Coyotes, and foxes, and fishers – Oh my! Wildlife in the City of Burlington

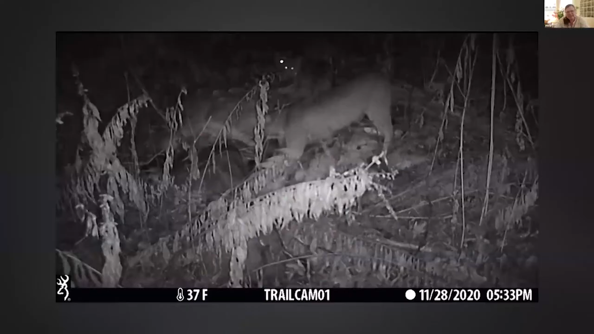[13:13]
So Lena, if we could cut to that last thing. This is in Centennial Woods. I'm going to give that away. And it was filmed in the fall. I didn't see this. I have to thank Teague O'Connor, who's a naturalist and founder of Crow's Path here in Burlington, for putting this camera out near a deer carcass in Centennial Woods. And I'm just curious if you want to put something in the chat. What do you think about this Bobcat family feeding,
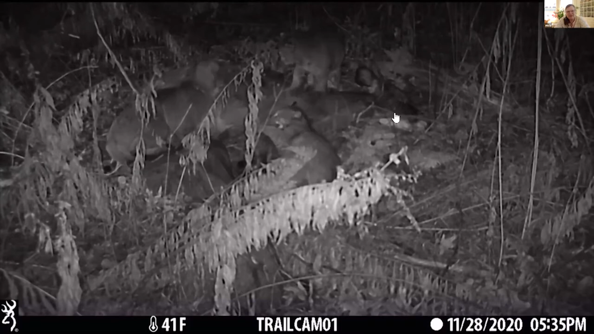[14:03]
teenagers, I'd say, you know, eating this carcass. And I'm going to just watch it in silence for a minute. And just tell me what your first response to sort of understanding that this is going on in the city is. If you could put that in the chat.
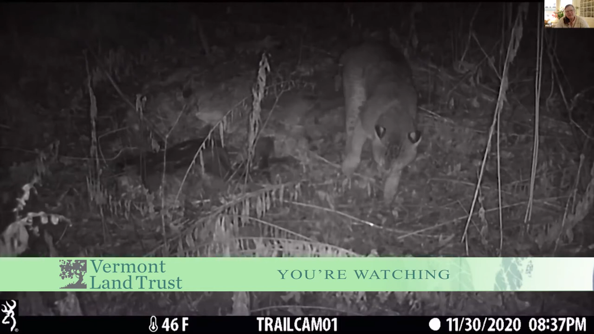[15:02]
They don't want everything else to eat it before they're done with it. There's a question about whether they would take down a deer. And I think I'll let Sophie field that question. But the short answer is yes. But we don't know. I don't know at least how this one died. Did we find that out?
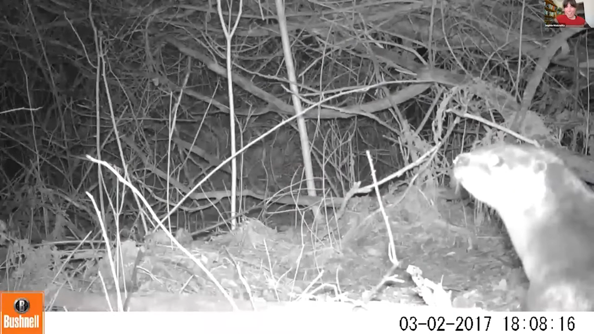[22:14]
As part of these efforts, I was interested in finding track and sign, but also placing trail cameras out on the landscape to capture footage like this. This video may be coming through a little choppily, because it's a large video file.
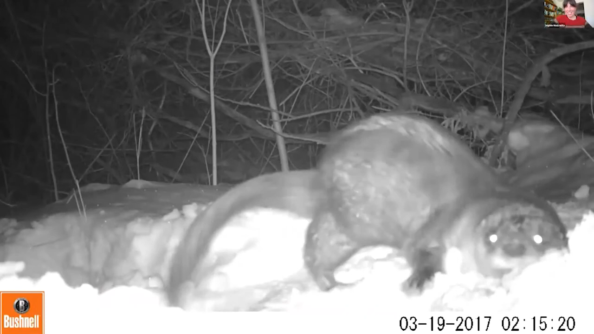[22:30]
I'll do my best to share a link to a version of some of this footage. These are otters doing what I like to call the poop dance. It turns out I talk about poop and scat a lot as a tracker. But you'll notice in the third segment, just lots of rolling behavior too. And so I set this camera up at a really busy area.
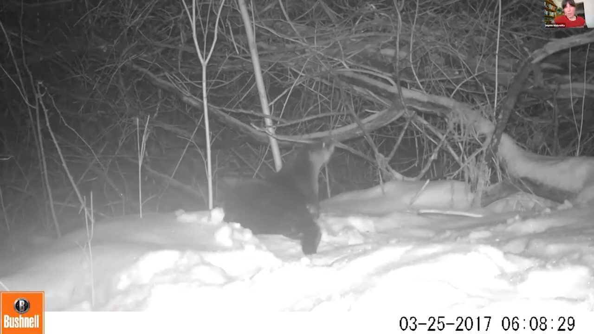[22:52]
Looking at the next slide, I'll show you what was the clue that that clued me into wanting to set up a trail camera here. Right?
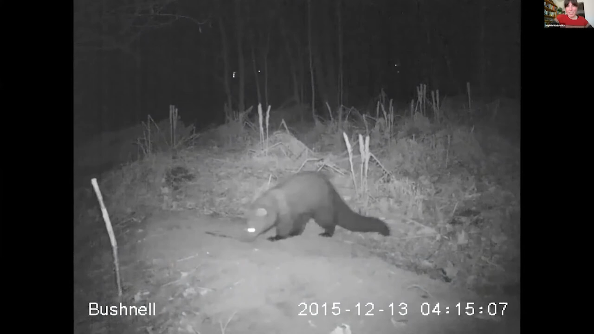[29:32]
which is an animal that has, I would say, an unfairly bad reputation in a lot of circles. These are five to at most 18 pound creatures, right? So think house cat sized that in the Burlington area spend a lot of time chasing after squirrels and cottontails. In this case, this fisher might have been digging around looking for a vole in this area here, also near Potash Brook. And let's move to the next slide.
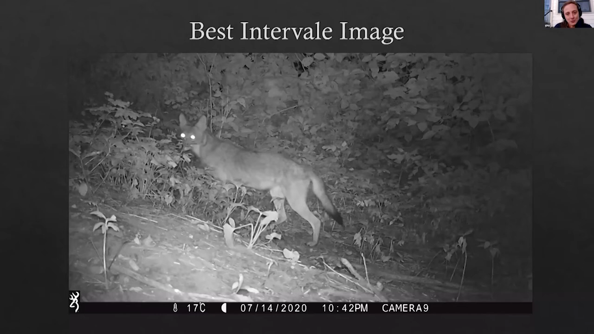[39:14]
kind of near the conservation nursery. And I had a friend who worked at the nursery who swore up and down that she saw coyotes all the time, but that no one believed her that she saw them. So I was very gratified to get this photo and prove her right that there are coyotes at the Intervale. Moving on to Pine Island.
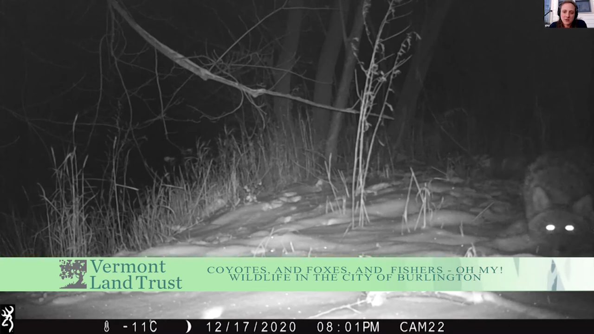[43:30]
And then again, I don't know how many of you have cats, but I do, and this behavior looks pretty familiar to me too. And like most cats, this bobcat is slightly less compliant than the dog,
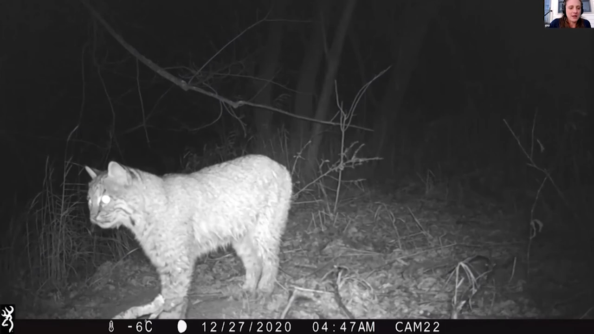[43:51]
so it'll be three videos instead of one.